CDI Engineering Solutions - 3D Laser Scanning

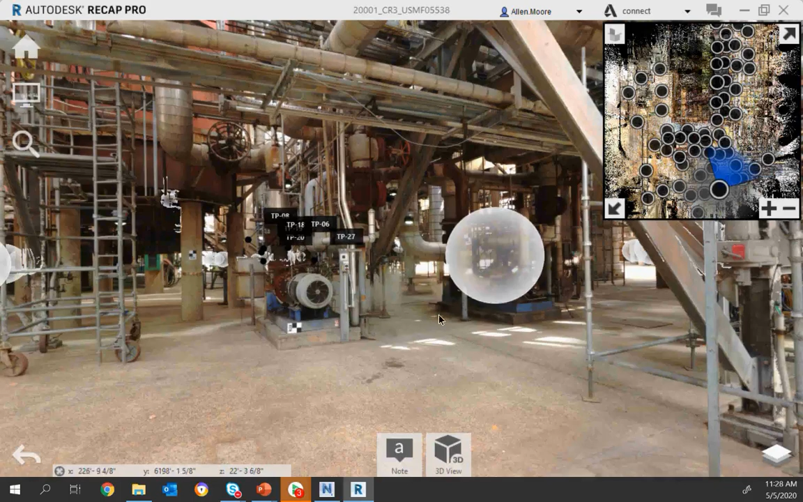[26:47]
Now another good feature to have inside a recap Is being able to reference in a Navisworks model
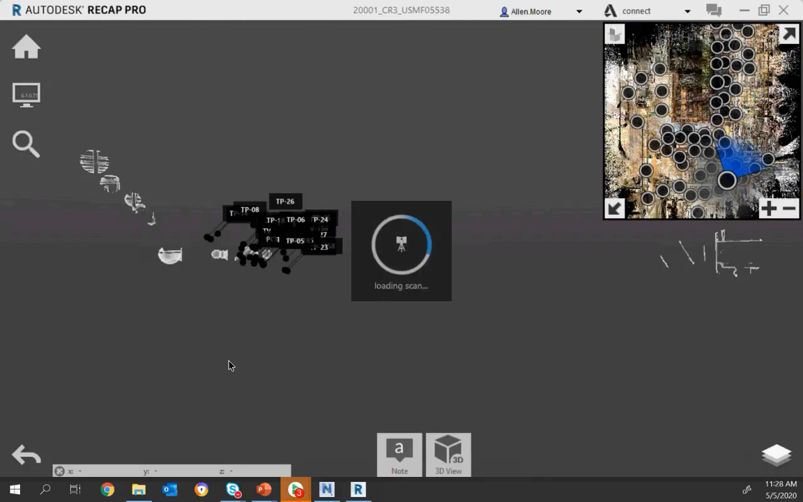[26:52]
Let's There we go And so Just like you do In AutoCAD Or
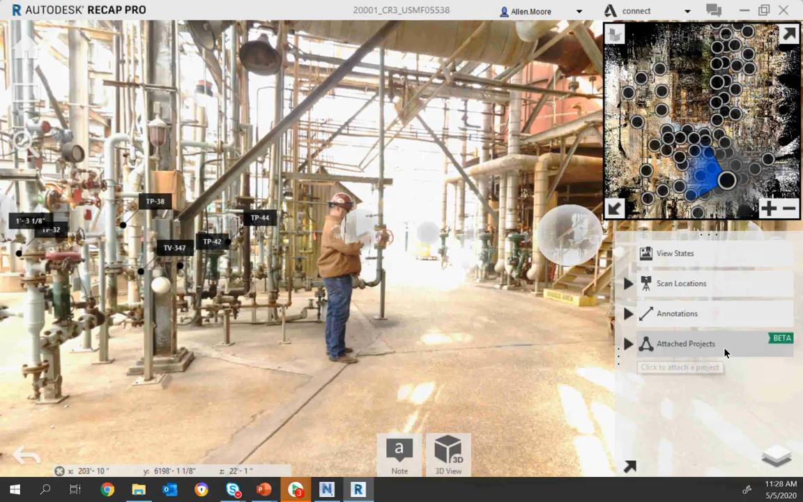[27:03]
Navisworks You can bring in Another model So this one here Is the model that we're working on This is our control station There was a concern That This would be Coming out too far Into The But you
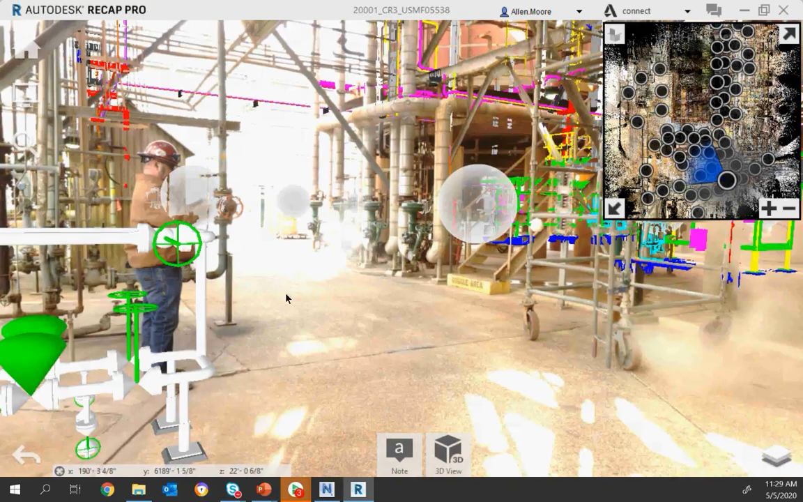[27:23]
can tell Because we're overlaying the model With the Real Photograph See that it does not Come out as far as this one So there's
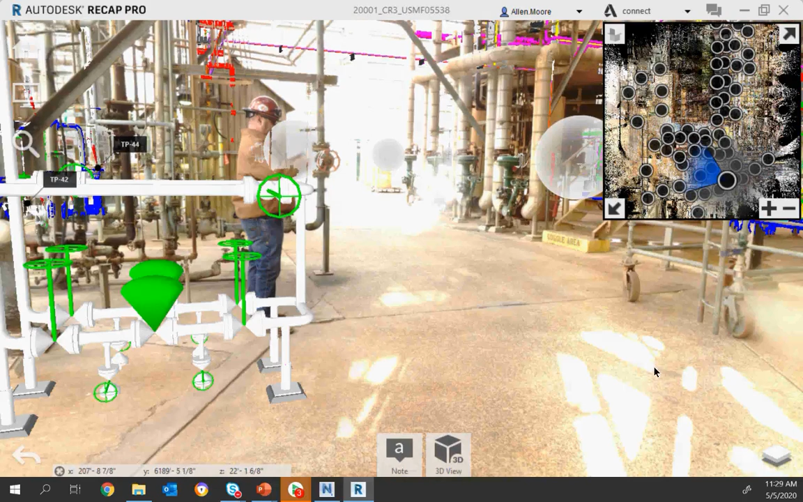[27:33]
plenty Access way Through this Type rep Also you can see That our designer was standing there During the photo When the photo was taken by the scanner And so he's a good To see You know what Location Our
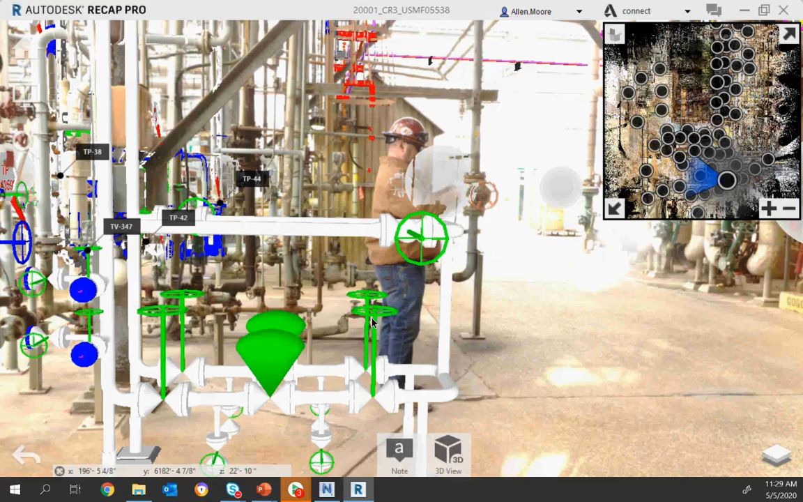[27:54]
Handwheels are For our bypass And our control station So that's a good reference Now the one
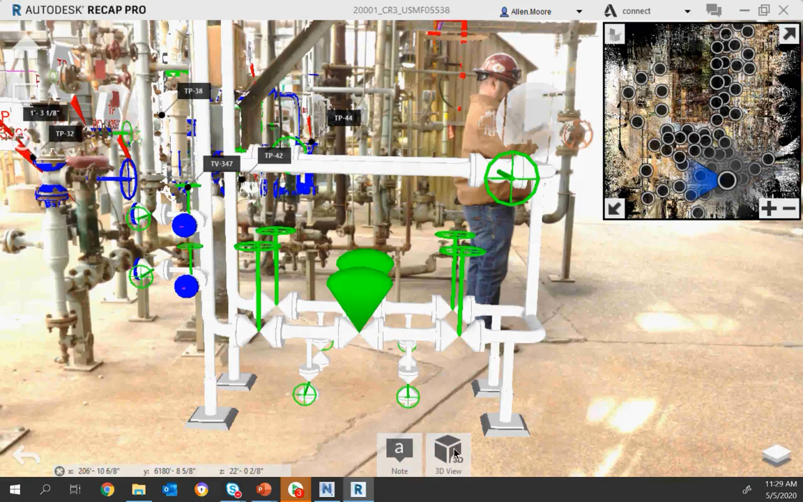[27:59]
bad thing is Right now you can't see this in real view So if we go back to our scan
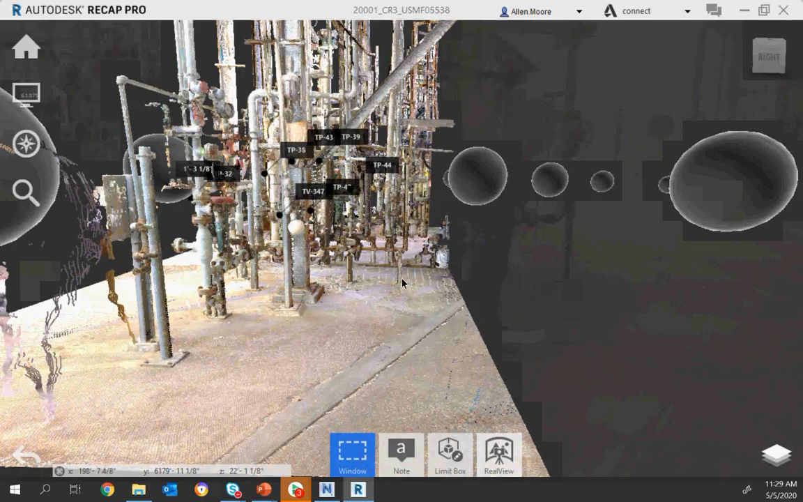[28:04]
view Inside a recap You just can't see it But you can bring in the scan Into Our Navisworks
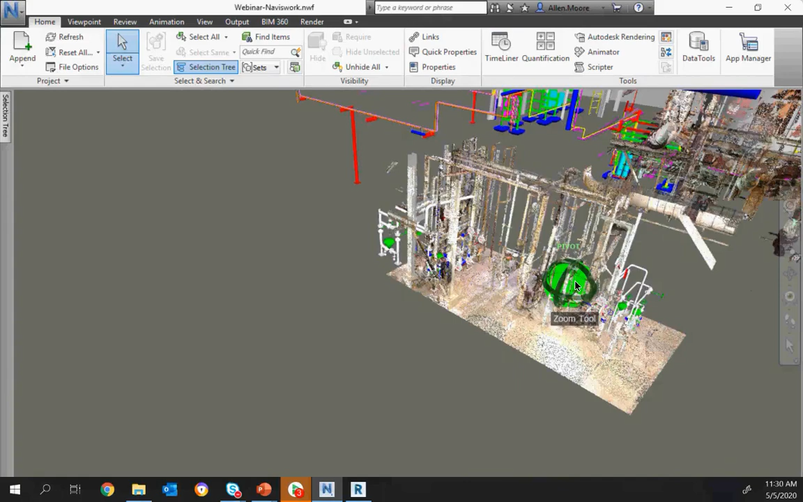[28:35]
you're doing a model review It's a good idea To go ahead and slice out The areas that you want
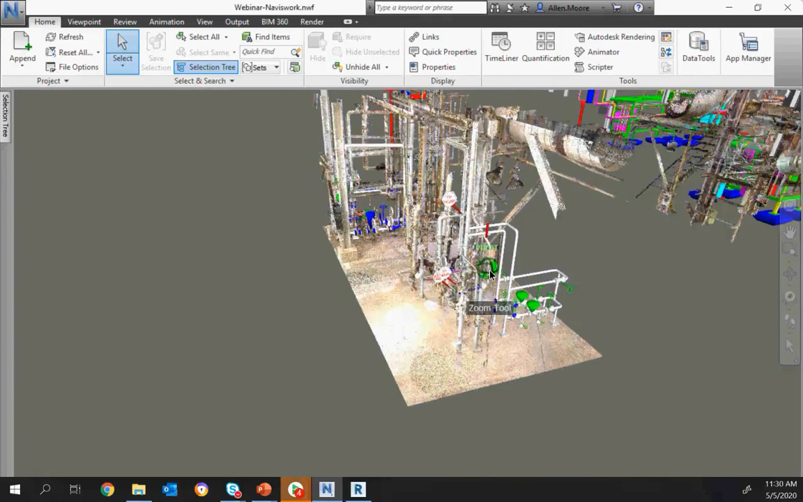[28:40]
And that way You can verify That there's no interferences
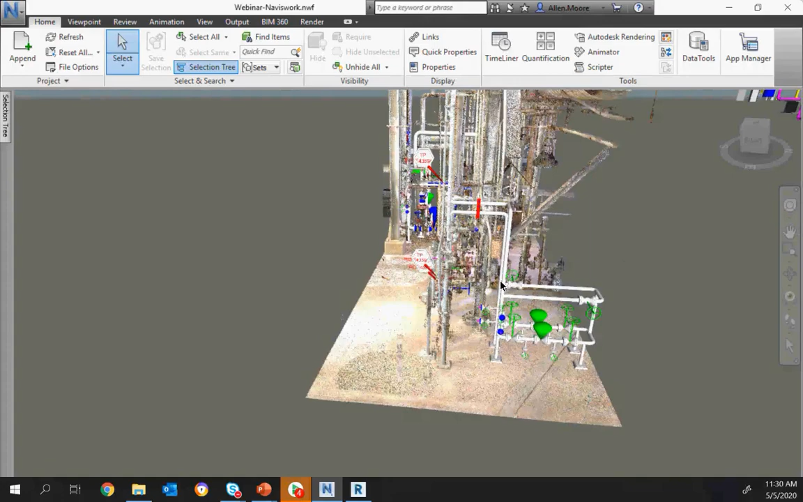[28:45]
Now if we look closely In this area right here
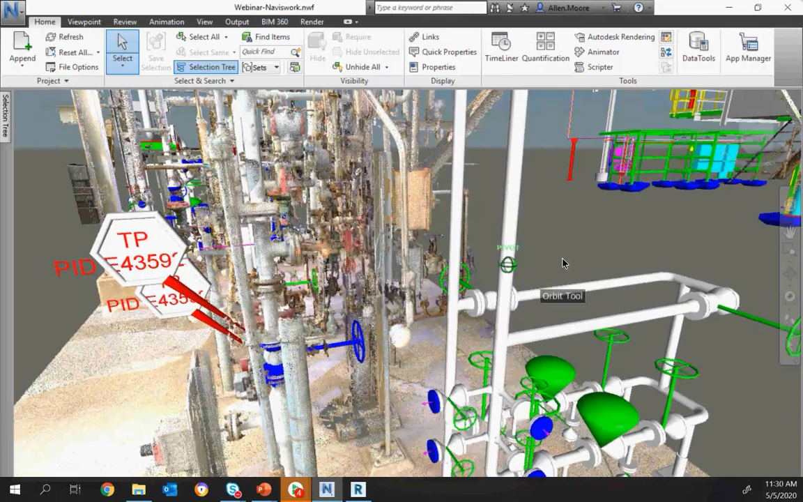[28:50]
Come around We know where our tie-in points Because the designers Put those tie-in points there
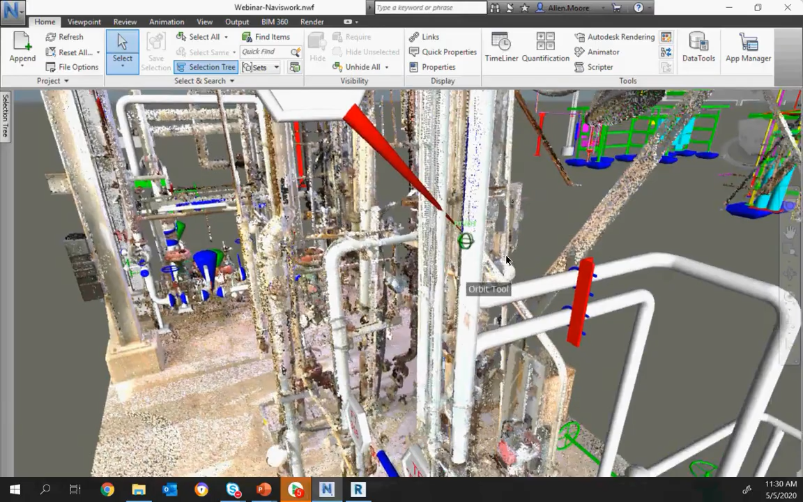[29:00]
Here's our other tie-in point And you can see that We're hitting the center of that pipe And so we know exactly where to put it
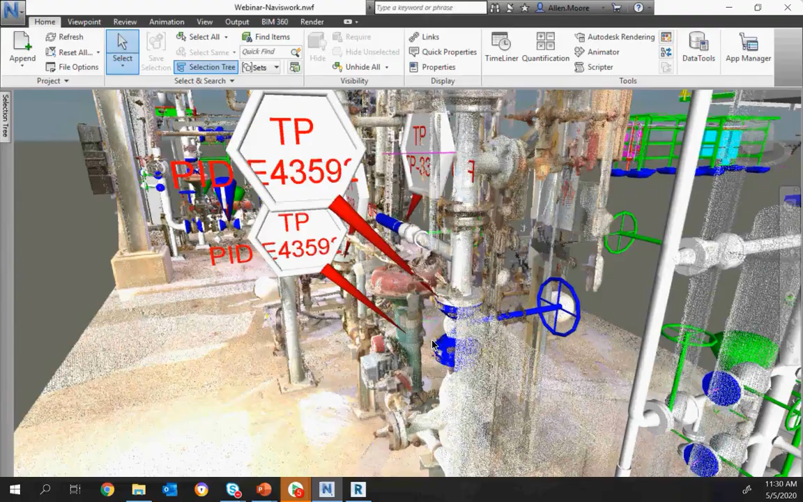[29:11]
So during model reviews This is extremely, extremely helpful